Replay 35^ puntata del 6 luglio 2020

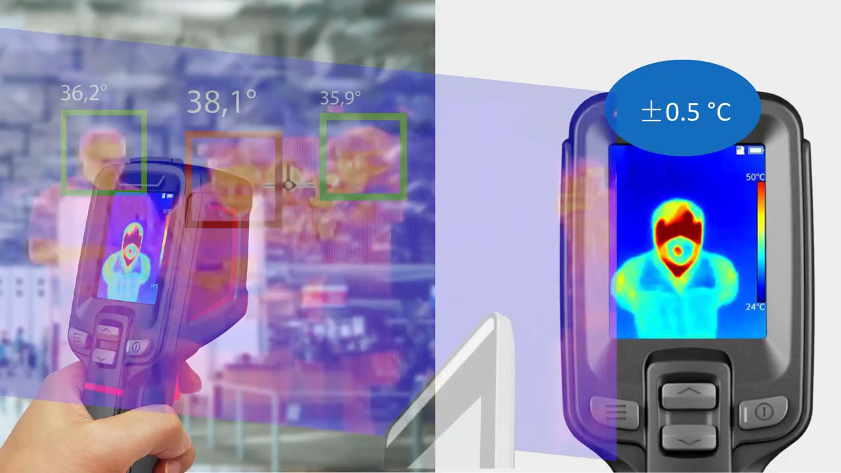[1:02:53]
On screen: scale top 50°C, scale bottom 24°C
telecamere a riconoscimento facciale e rilevazione temperatura.
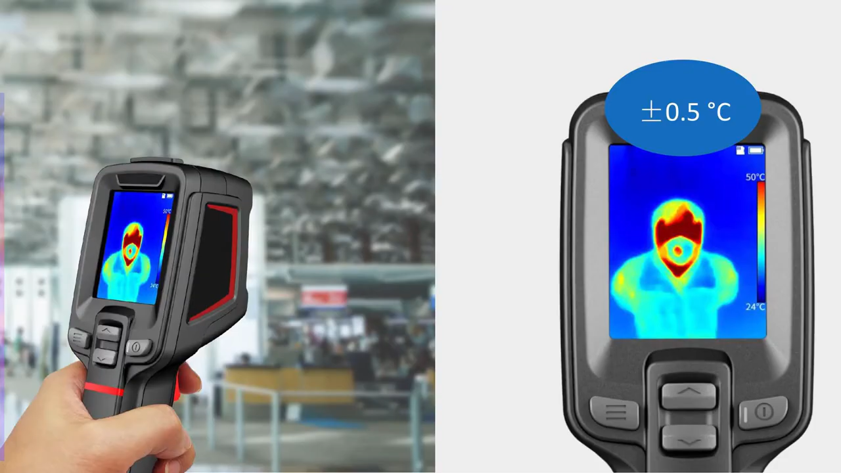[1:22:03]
On screen: scale top 50°C, scale bottom 24°C
La FAPA è in grado di installare anche gestione Varchi Covid-19, telecamere a riconoscimento facciale e rilevazione temperatura.